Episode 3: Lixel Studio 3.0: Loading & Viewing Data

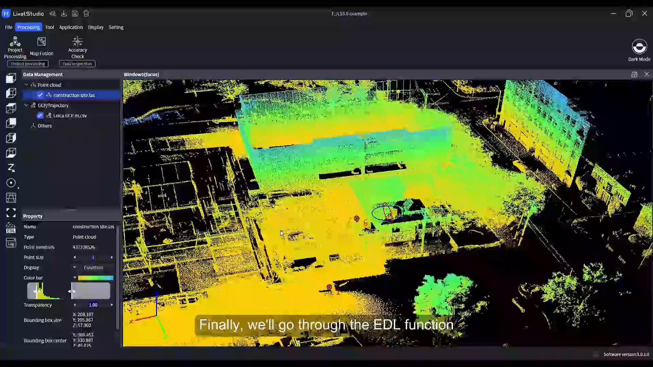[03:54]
the edl mode enhances the 3d effect of the point clouds to assist visual interpretation
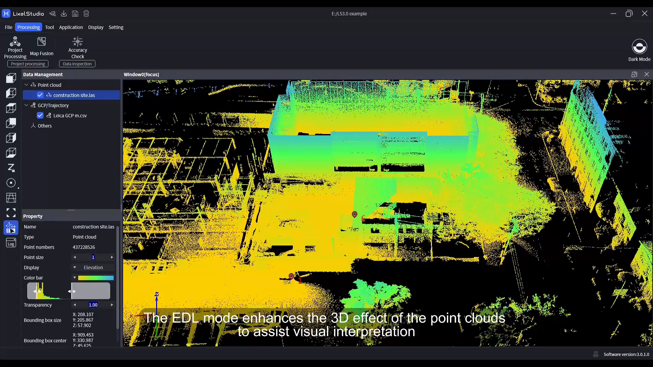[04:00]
but note that when the point cloud is displayed in rgb
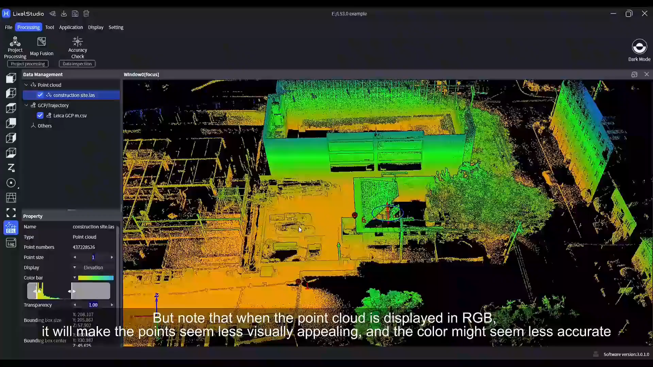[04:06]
it will make the point seem less visually appealing and the color might seem less accurate thus it's recommended that you only enable it in other display modes